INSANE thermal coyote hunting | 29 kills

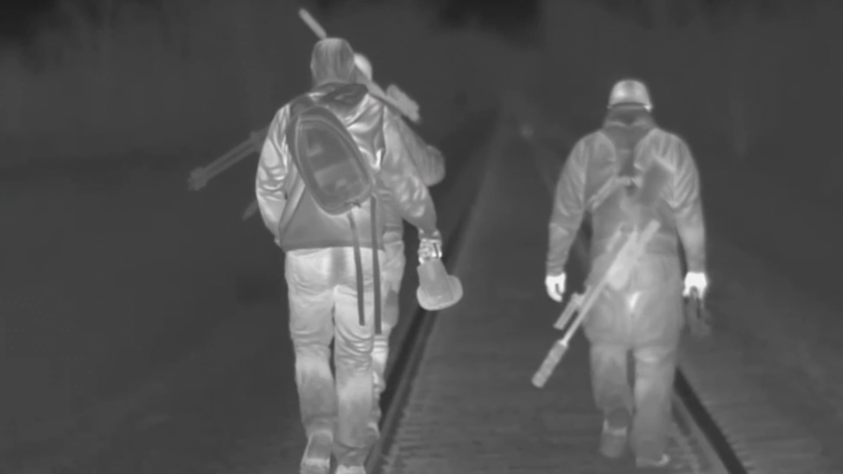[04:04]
Big old den right it's here.
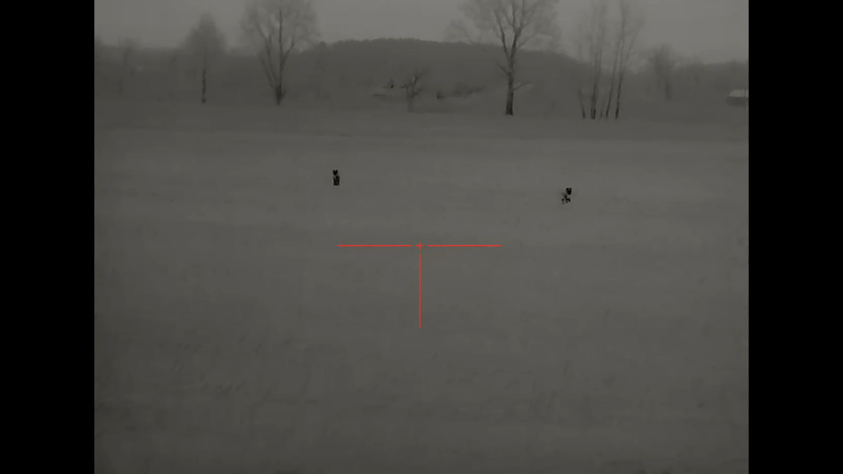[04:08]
It's a den. Don't get bit.
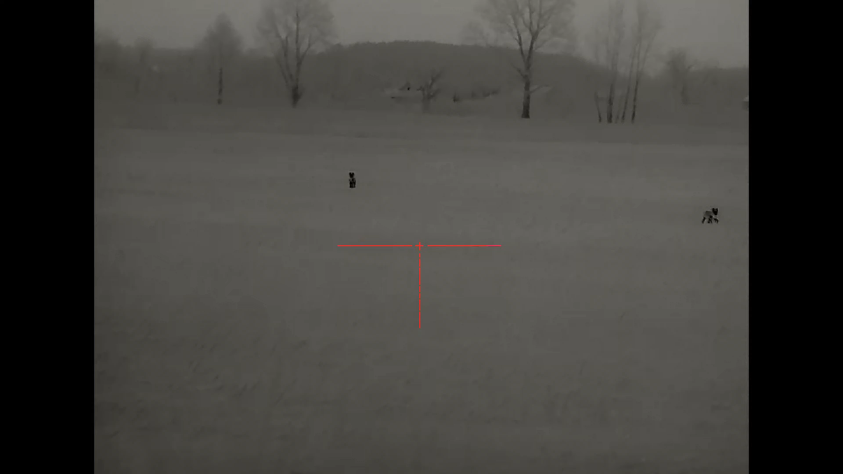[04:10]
He's still blinking, I think. This one has a tail. Does it? Yeah. That one that ran across, I swore, didn't have a tail. Is it a pretty big one, or looks pretty small?
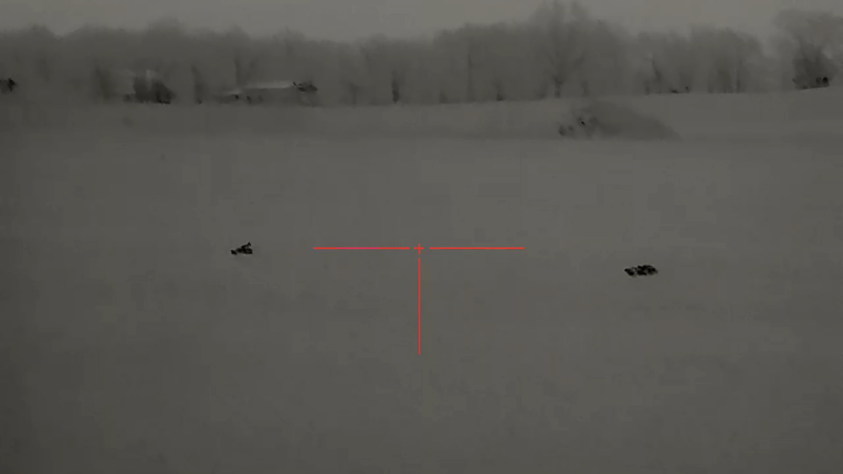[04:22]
It's not a tiny one, but it's not huge. Yeah.